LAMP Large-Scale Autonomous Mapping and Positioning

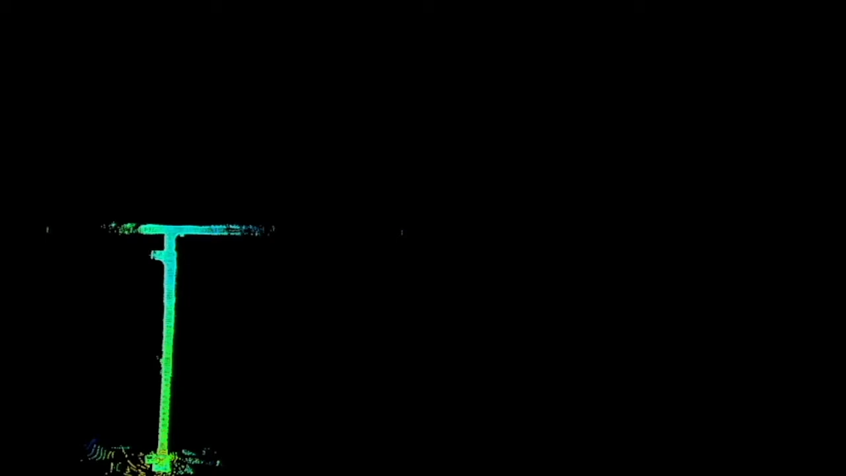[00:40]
features and the high degree of symmetry in the environment.
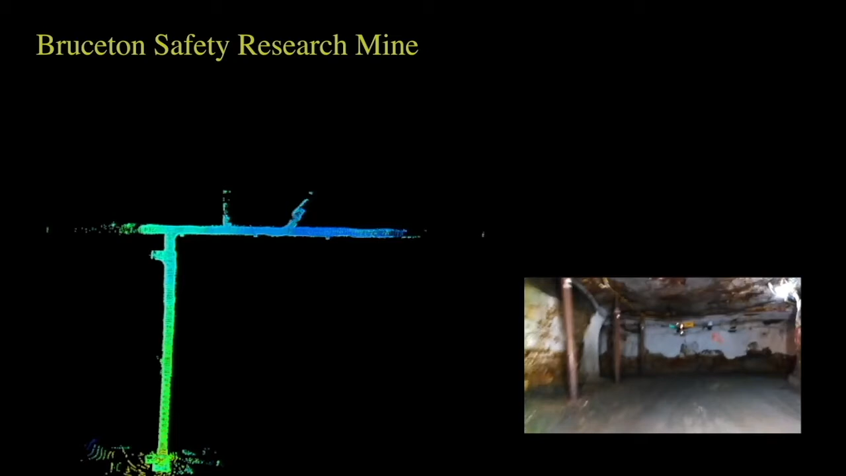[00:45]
We present a multi-robot SLAM system called LAMP that enables robust and accurate subterranean mapping,
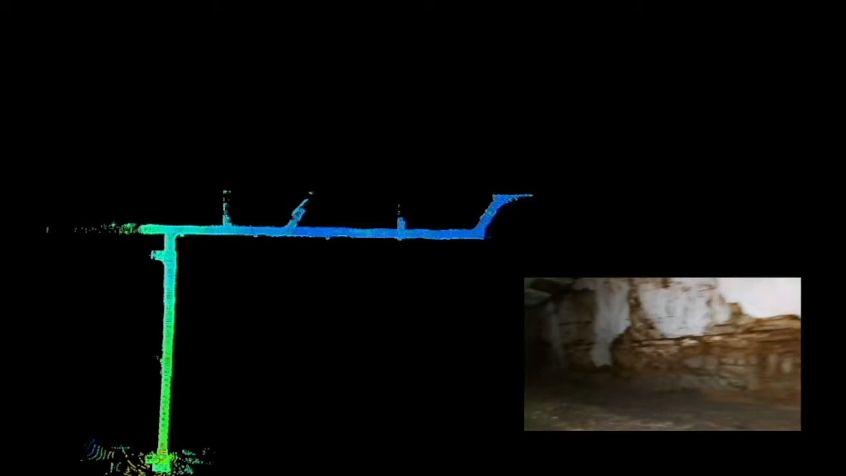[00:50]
including an accurate LiDAR-based front-end and a flexible
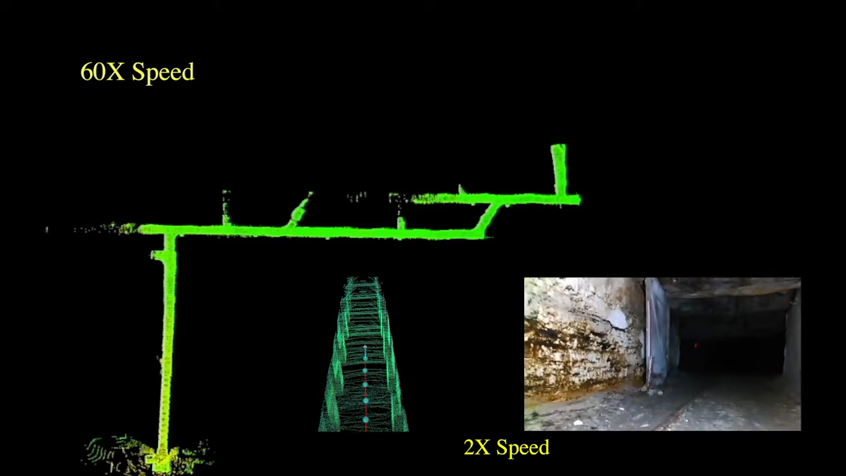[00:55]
and robust back-end that automatically rejects outlying loop closures.
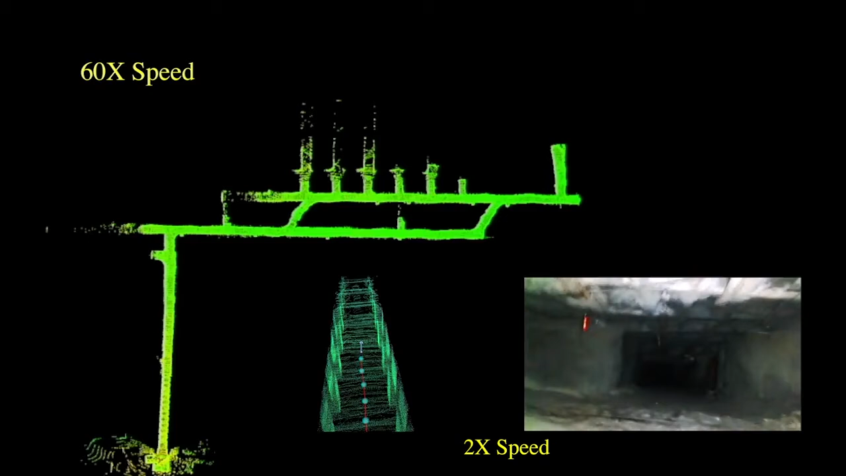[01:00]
The LiDAR front-end is in charge of using the raw LiDAR data to obtain relative pose
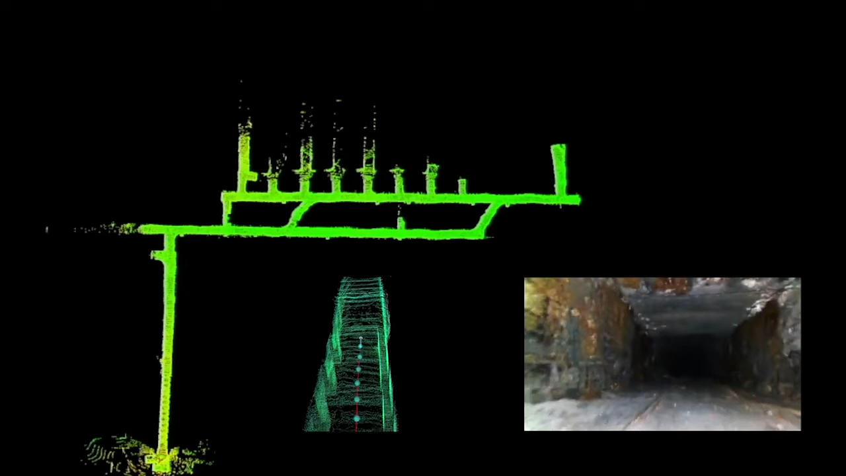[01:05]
measurements between consecutive robot poses and non-consecutive poses .
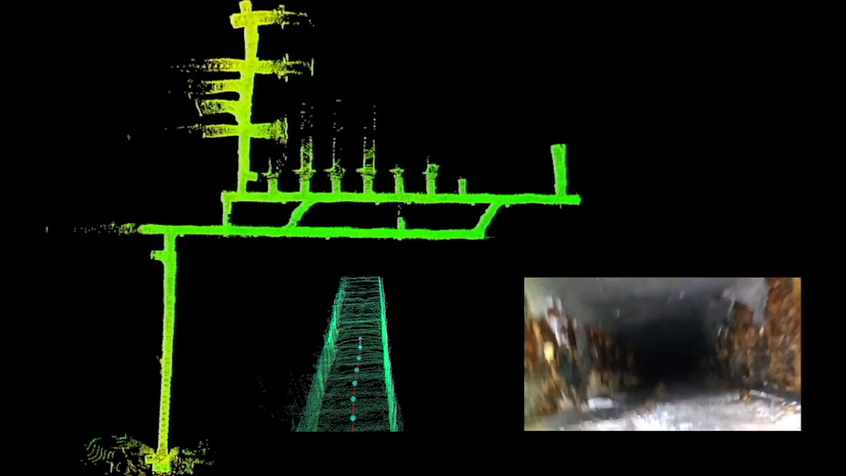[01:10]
Generalized ICP is used to first do scan-to-scan odometry.
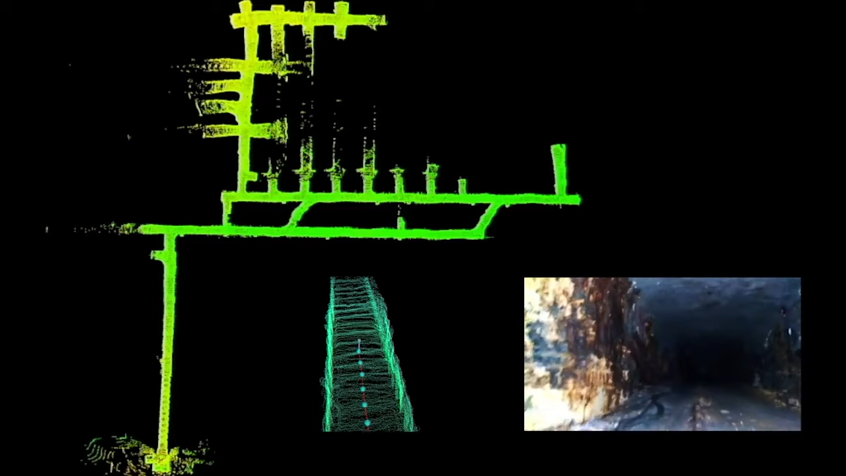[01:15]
A second step then corrects the odometry with a scan-to-submap point cloud alignment.
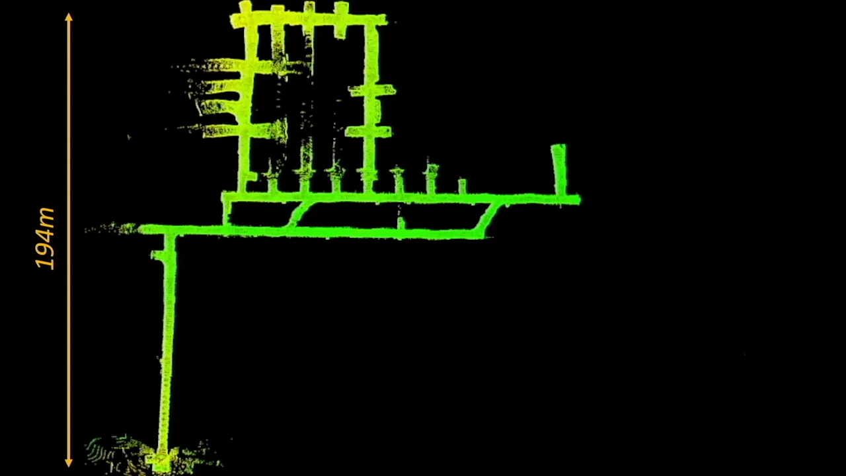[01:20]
New nodes are added to a pose graph after one meter of traverse. This builds up the pose graph for later pose graph optimization.
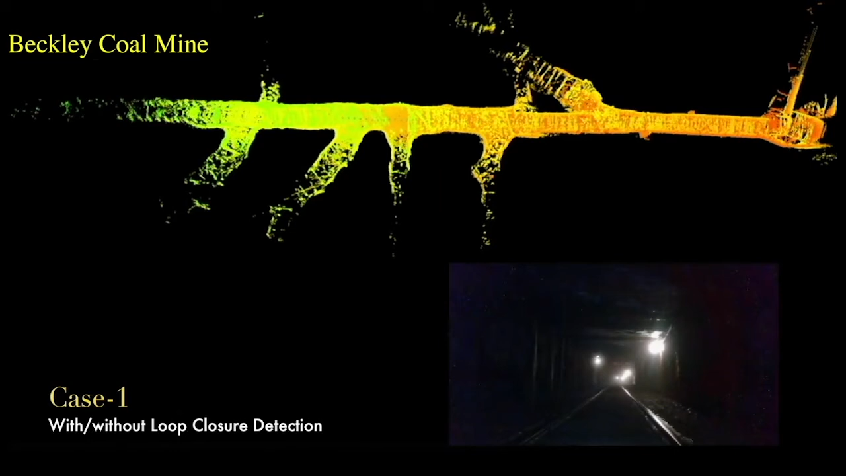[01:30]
Detecting and utilizing loop closures are critical to good performance.
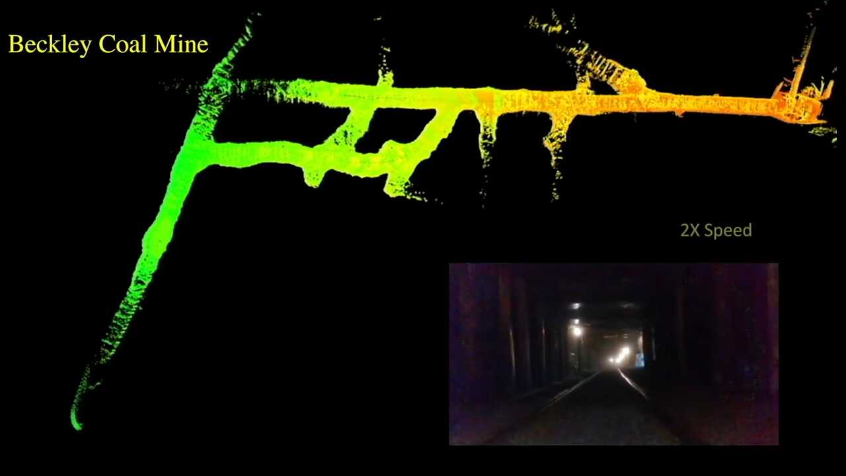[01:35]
When returning to close the loop, nearby scans are checked as loop closure candidates.
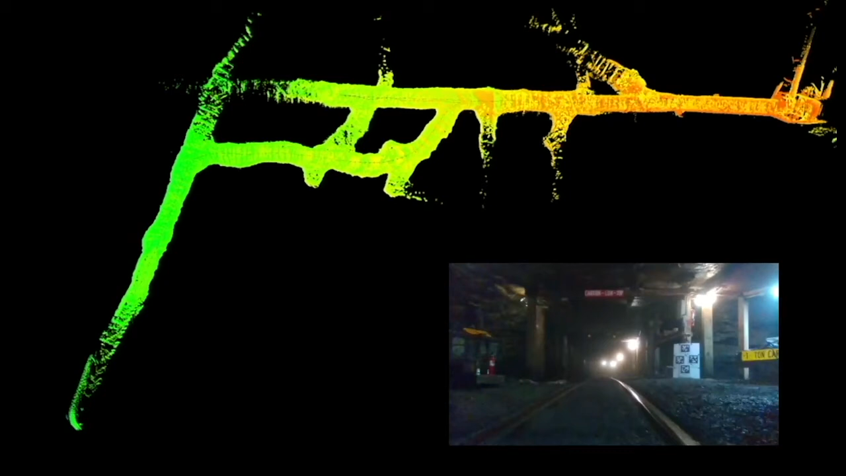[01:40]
If the ICP fitness score is sufficient, a loop closure is accepted.
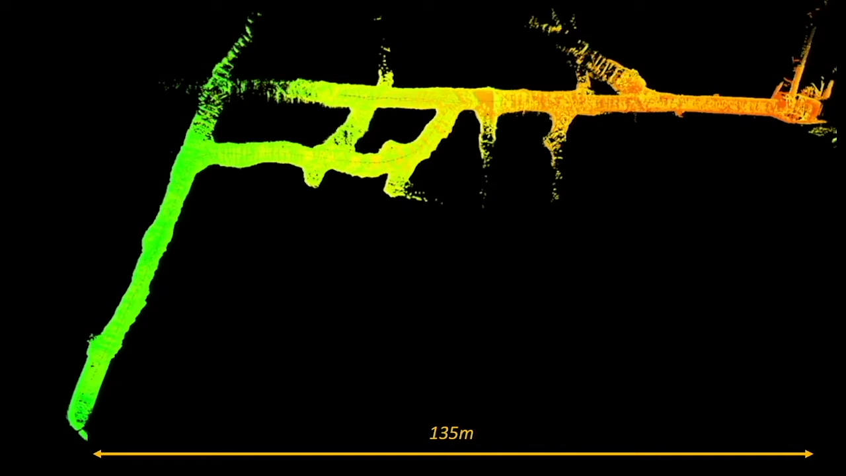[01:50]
Here, there is a substantial drift in the map which requires the loop closure to correct and give a successful map.
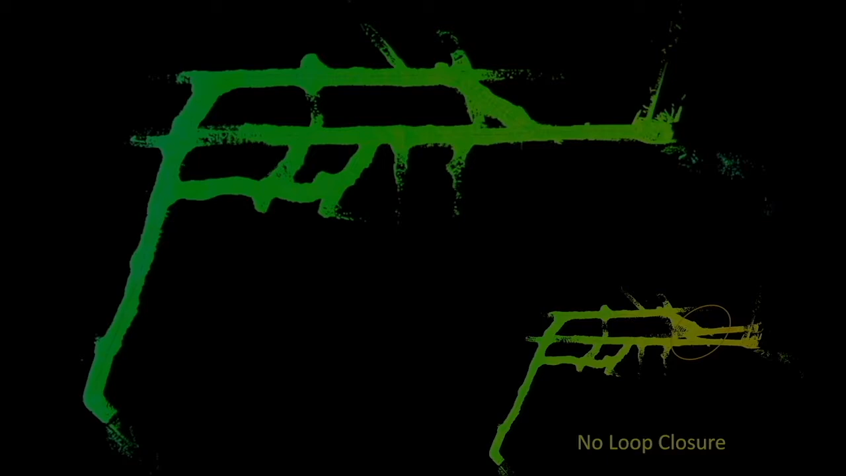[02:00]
This is another case where loop closure is important.
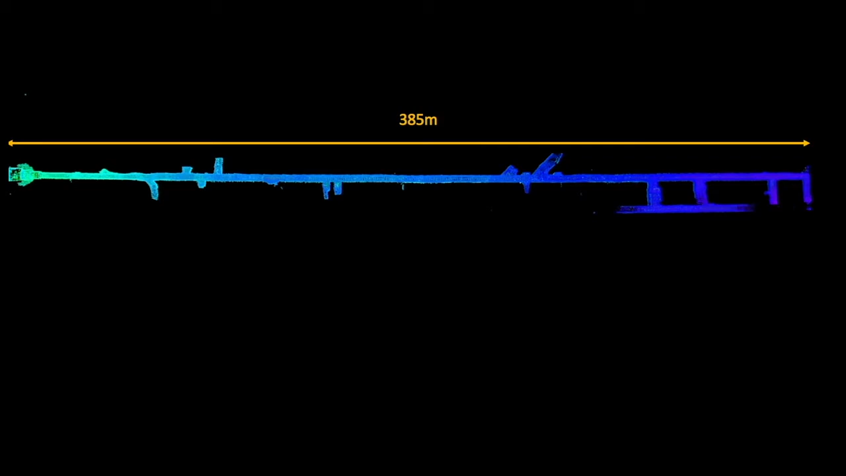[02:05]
In the long and a straight experimental mind, the loop closure corrects a large amount of yaw drift.
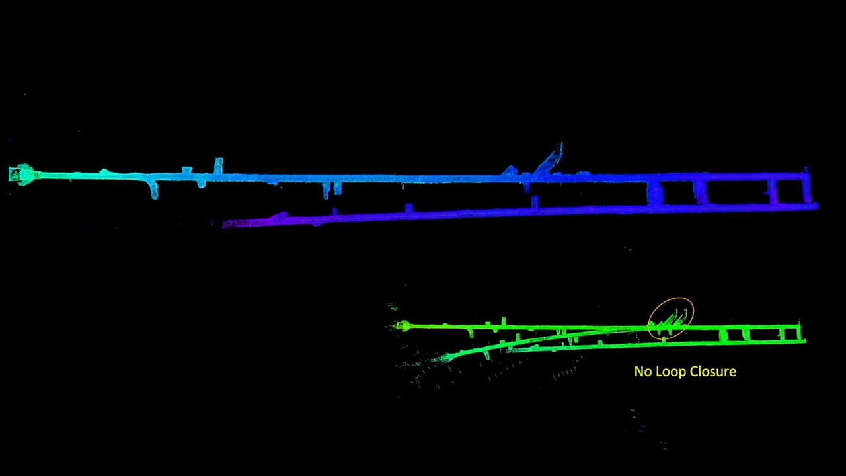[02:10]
With large loops, there can be many incorrect loop closures.
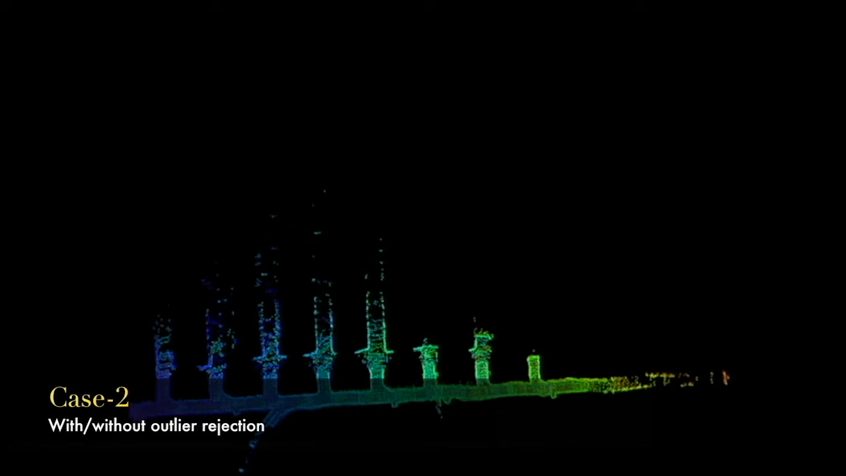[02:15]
This makes outlier rejection critical.
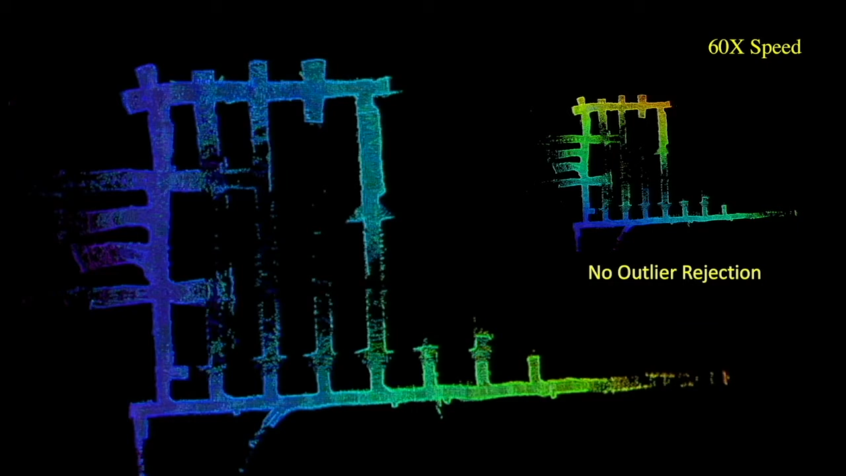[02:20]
We use incremental consistency maximization ICM to reject back loop closures which avoids the distortion in the map seen here.
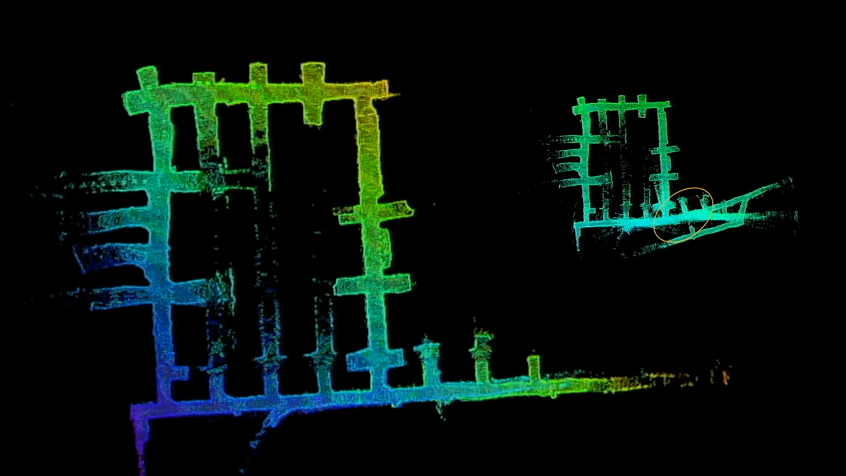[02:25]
The multi-robot SLAMP system enables rapid exploration of an unknown environment.
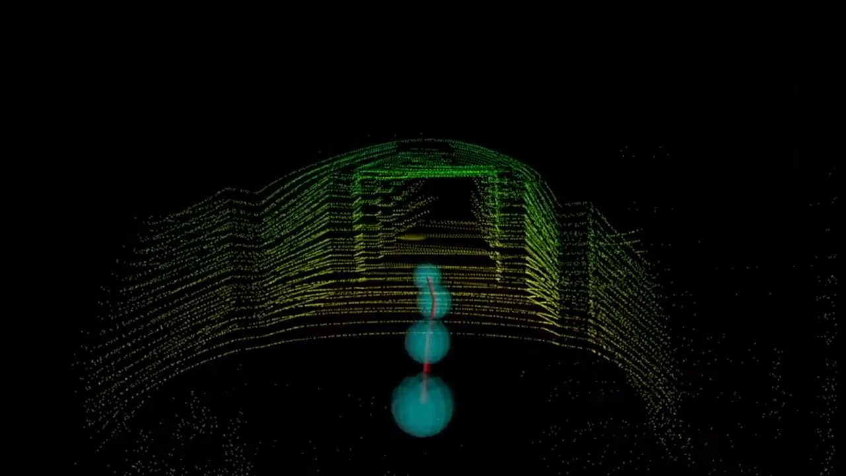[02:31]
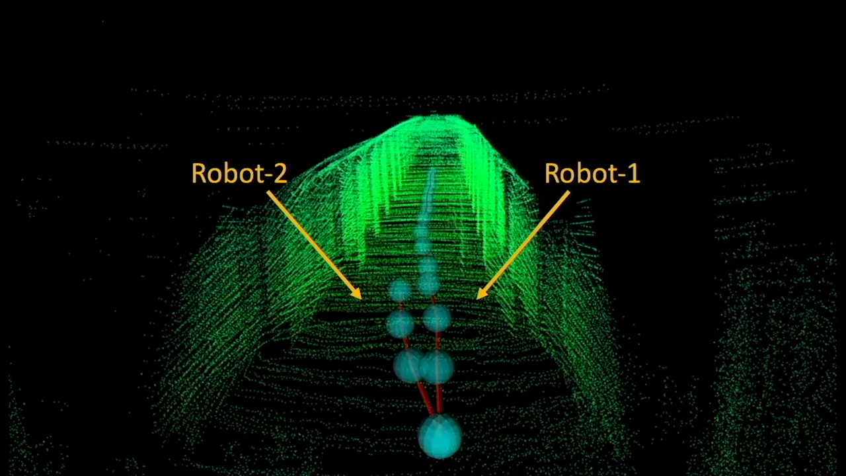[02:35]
LAMP can combine the maps from multiple robots.
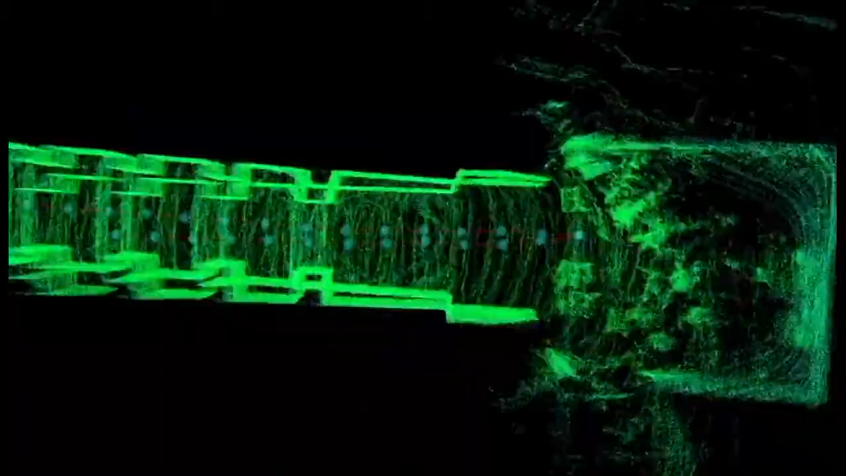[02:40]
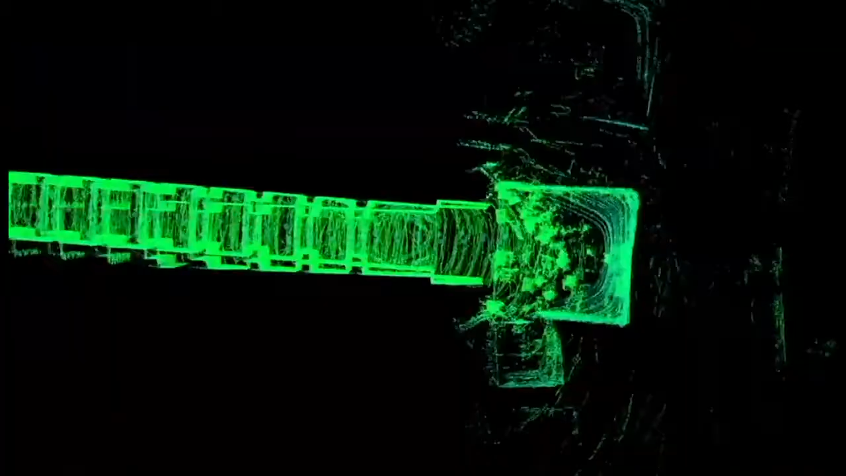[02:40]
Due to errors in initial alignment, here there is drift between the robots.
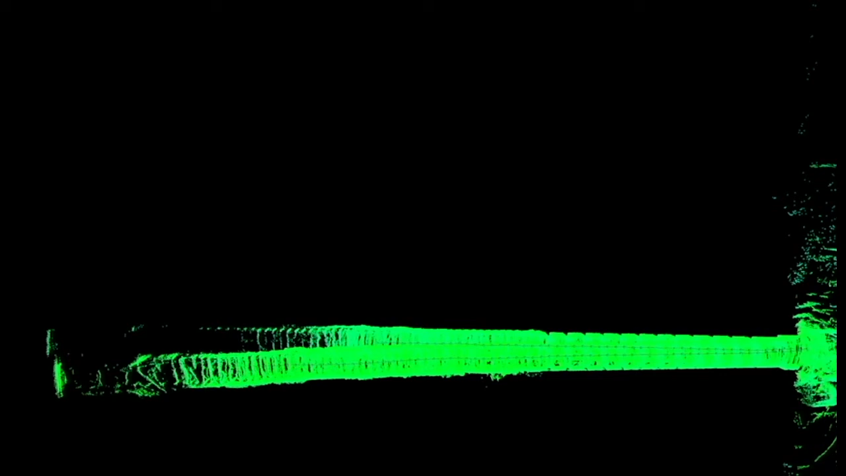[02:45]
This can be corrected with inter-robot loop closures.